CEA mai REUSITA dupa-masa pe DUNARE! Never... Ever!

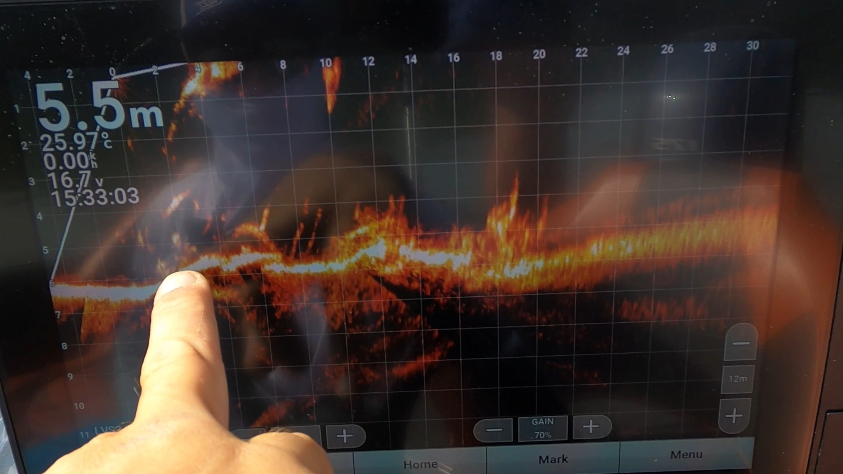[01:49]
On screen: depth 5.5 m, water 25.97°C
Ăștia sunt strapazanii pe care ați văzut că i-au prins. Care mi-a dat și mie, mai mult ca sigur. O să rotesc imediat. Să vedeți mai bine structura.
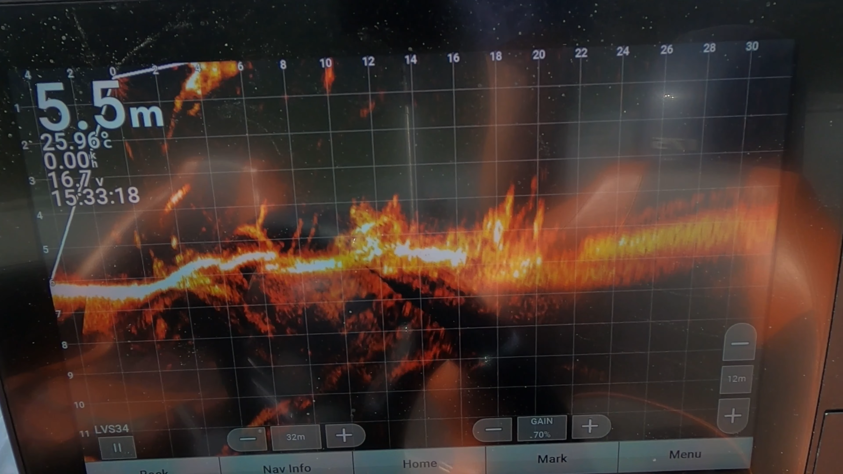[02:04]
On screen: depth 5.5 m, water 25.96°C
Cam așa arată pomul ăsta în apă. Nu ține peste tot pește.
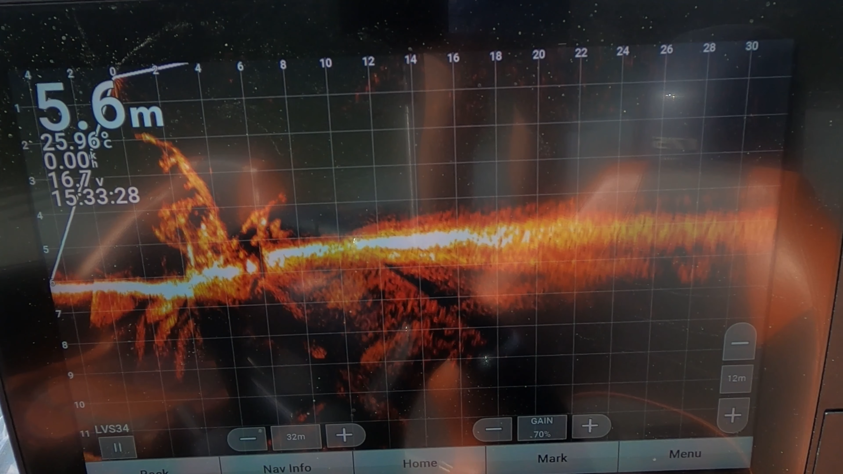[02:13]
On screen: depth 5.6 m
Dar dacă îți lipiți de substrat, oricum nu ai cum să-i vezi. Dacă îți lipiți de substrat.
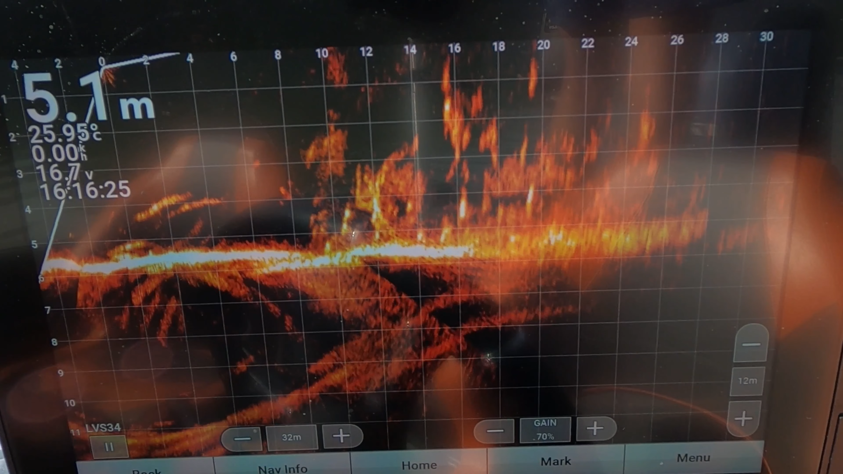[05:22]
On screen: depth 5.1 m, water 25.95°C
Toate cireșele alea din pom sunt la cum se mișcă pești răpitori. După părerea mea.